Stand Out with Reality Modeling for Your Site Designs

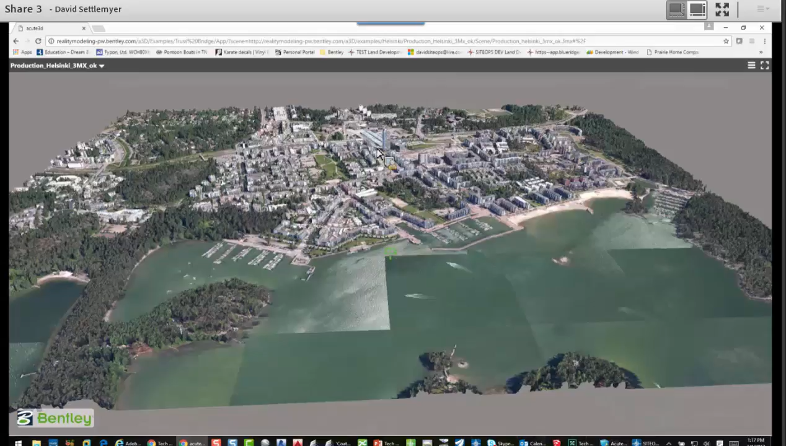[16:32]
If you go in, this was done by Ariel. I go in and look and what it does is it also levels the information.
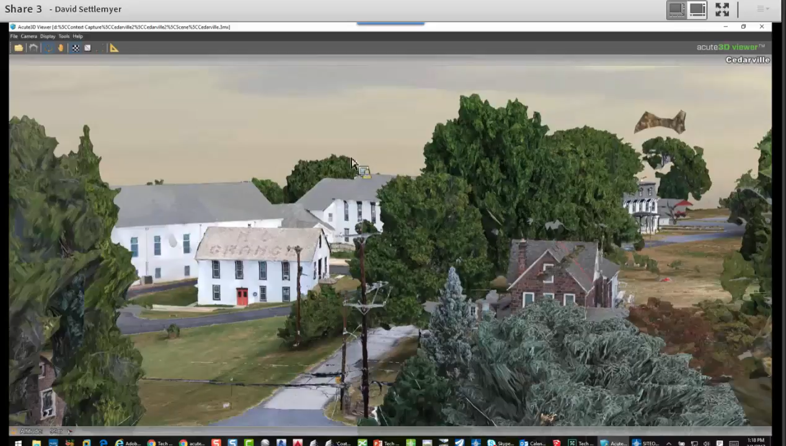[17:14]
You can see that, again, a lot of information and it's going to come down to how detailed do you bring it in as to how good it is.
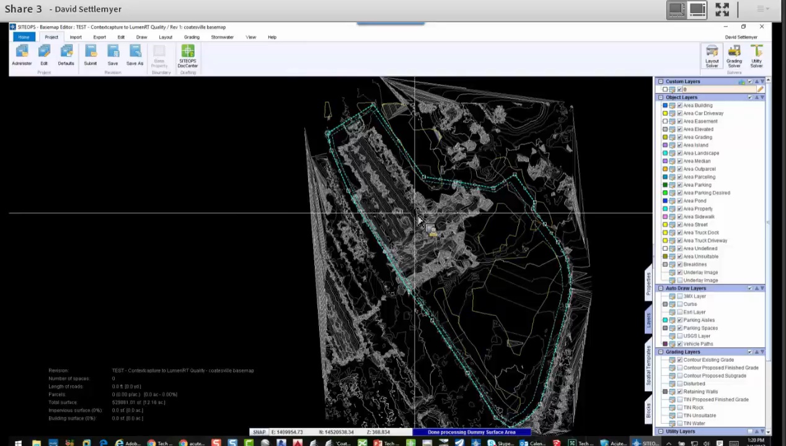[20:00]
Give it one moment. Okay. Here's what the data looks like before I cleaned it up. Now I'm going to show you what I mean by clean up. Do you see all the contour lines? What it's representing is when it pulled that data from that surface what it actually did was it pulled, let's just do the underlay image just to bring it up a little faster.
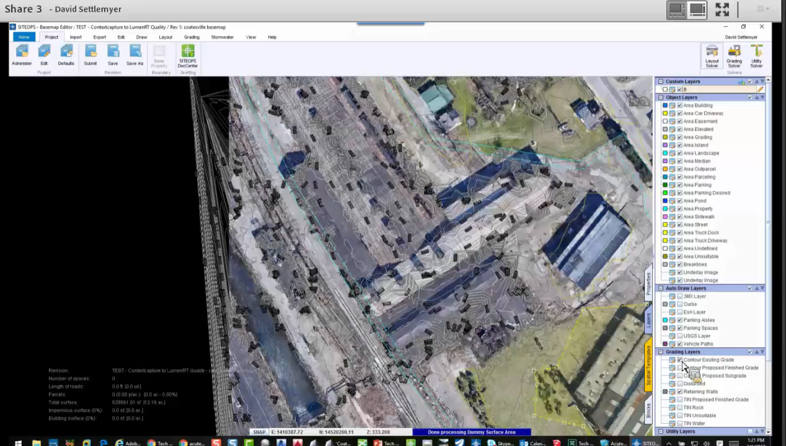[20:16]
It pulled the buildings as if they are a three-dimensional piece and they really are.
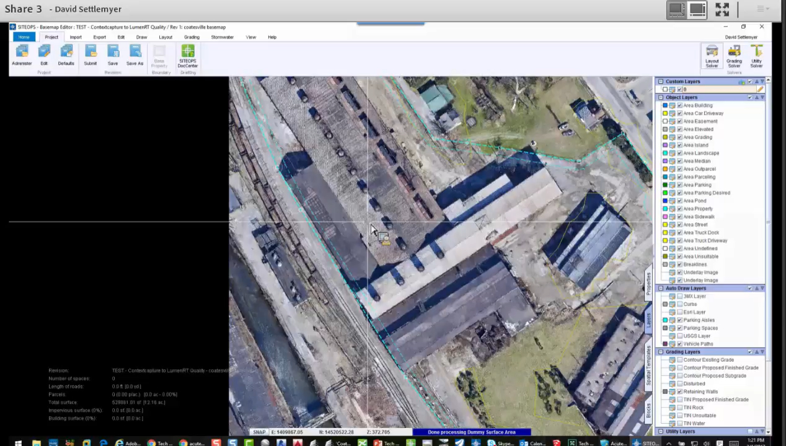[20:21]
But I don't care to use that as part of my site. I want to know the site itself. So what I did was told SiteOps, let's go back and turn those contours on. Let's turn off some of the other information.
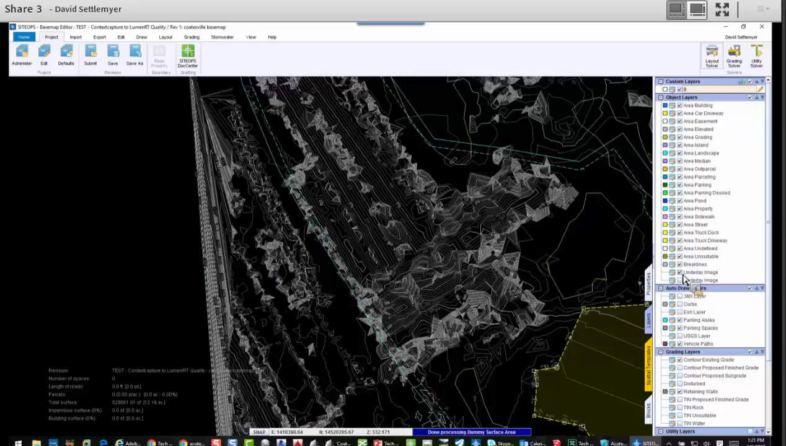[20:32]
Is I went in and told it to create an area. Now this area, what it does is it cleans up and trims that out. So we're just going to go back. I'm going to undo and bring that area in.
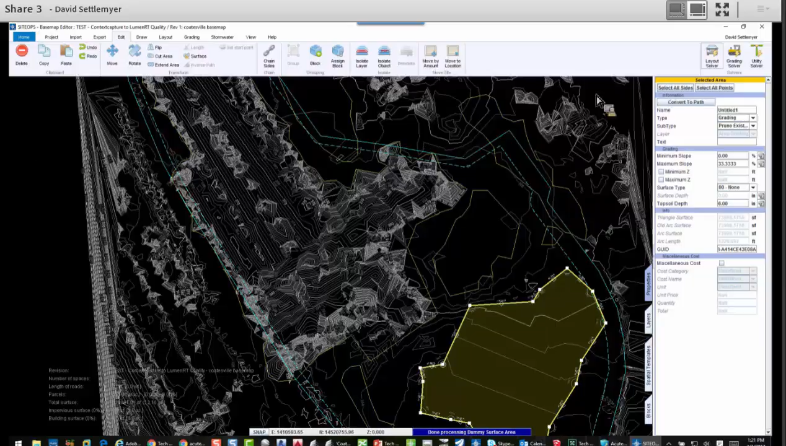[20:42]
And let's just have it grade, which is just nothing more than having to reset it. It looks at it. Give it just a moment. And it's going to interpolate between those points. Again, is this 100% accurate? No. But it's also from flown data. The only going to get pretty close to almost 100%, you got to go out and do a field survey. None of this replaces a field survey, not at this point.
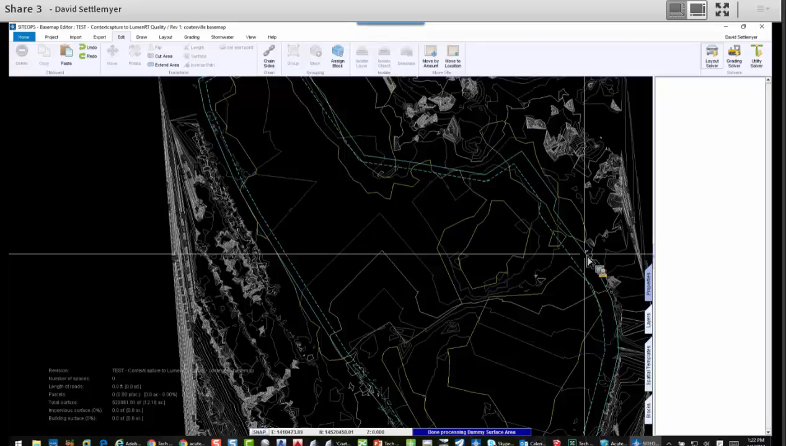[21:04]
But this is a whole lot faster. And imagine somebody gives me information. Maybe this was just from a USGS and it had a mound of dirt in there that you realize is now gone because the client sold the dirt.
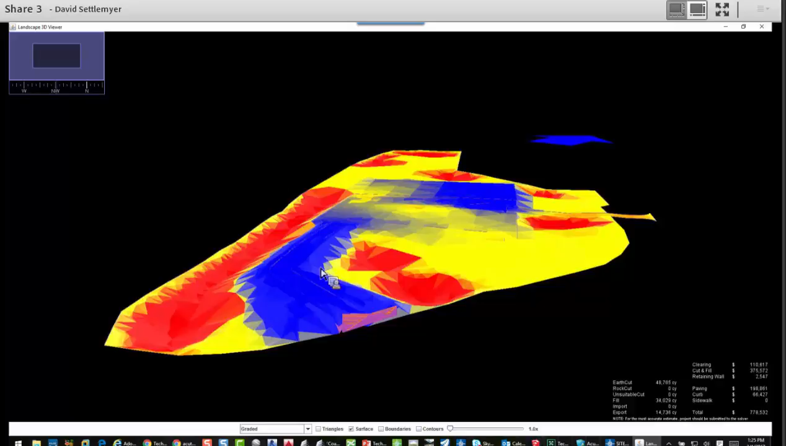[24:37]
It looks like it's going to fail, which is exactly what we want. So when I'm showing this, so we can come in and see it's very extreme grading.
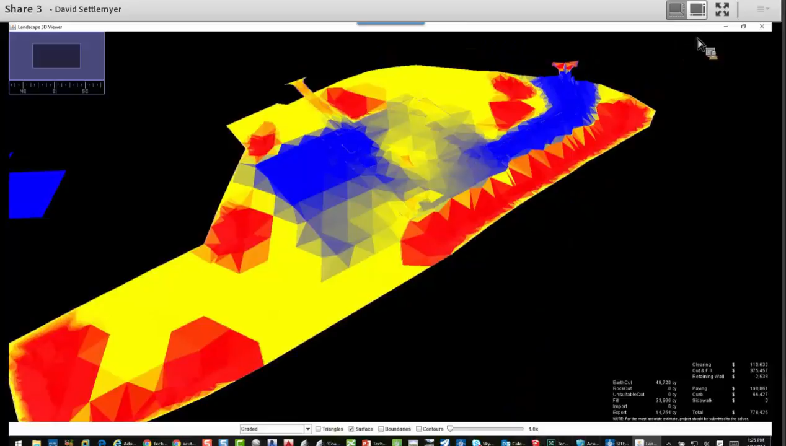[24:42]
Look at this. The software will even tell me when I have a problem.